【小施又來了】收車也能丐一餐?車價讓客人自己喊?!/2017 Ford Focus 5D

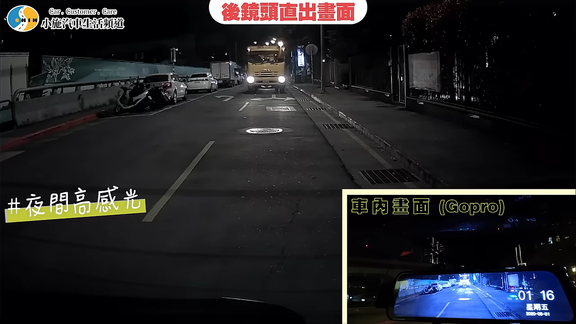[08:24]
還可以耶不錯啊對欸車來了感覺上不會有閃光耶欸看得到車牌咧看得到車牌不會像你的閃光我回去換掉了不好意思我換掉了
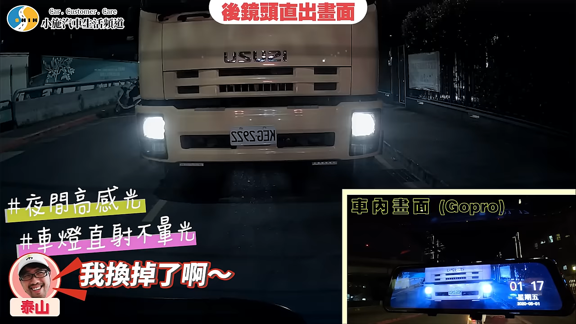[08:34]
對啊不會像你一樣整片都是這樣啪其實這樣講的啦被打鳥打到還是會因為它畢竟它是一個數位的鏡頭鏡頭它前面就比較接近我們正常在看的
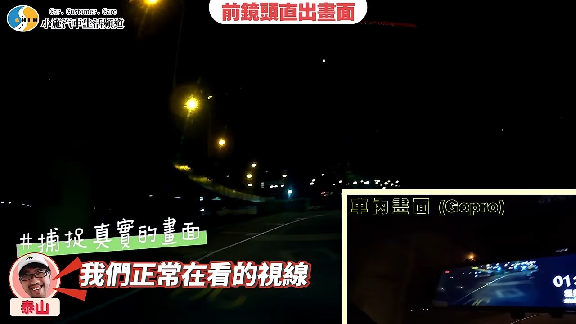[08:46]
視線可是後面它這個補光補得還不錯對不對雖然它是倒著走的那拍起來比前面更亮的感覺